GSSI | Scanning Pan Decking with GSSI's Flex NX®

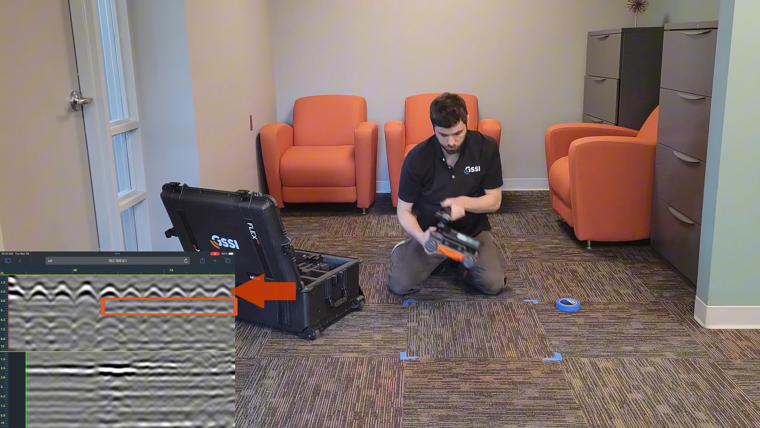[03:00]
Because I'm scanning at a bit of an angle to the decking I cross from scanning over a high in the decking to scanning over a low and the planar reflection representing the bottom of the slab shifts deeper. Scanning in the other direction we can see a few hyperbolas from the wire mesh as well as the highs and lows of the pan decking which I will mark out next. Working perpendicular to the decking direction I'm
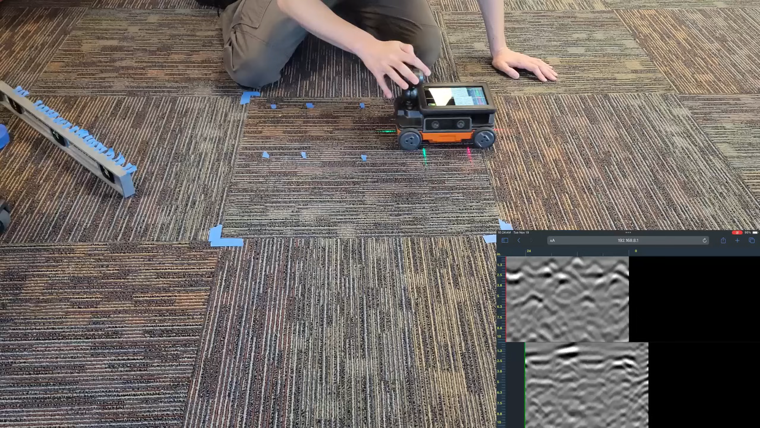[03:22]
going to start by locating the transition points between the highs and the lows of the decking. The flat planar reflectors at two different depths represent the points where the Flex NX is directly over the high point or the trough.
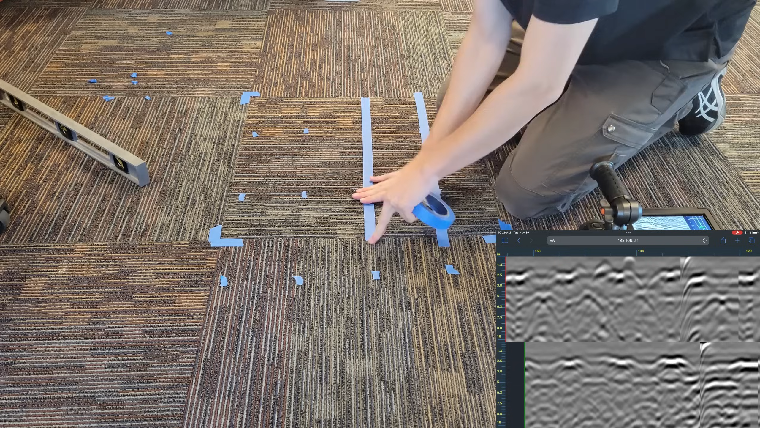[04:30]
Since I'm on carpet I'm using painter's tape. I will use thin painter's tape to mark the edges of the highs and lows as well as smaller less consequential objects like rebar if it is present. If I locate a conduit or cable I will either mark it double wide or use wider tape to keep the drillers farther away from it. I noticed something surprising while scanning and marking the pan decking here. I believe that there may be a conduit in the trough of the decking.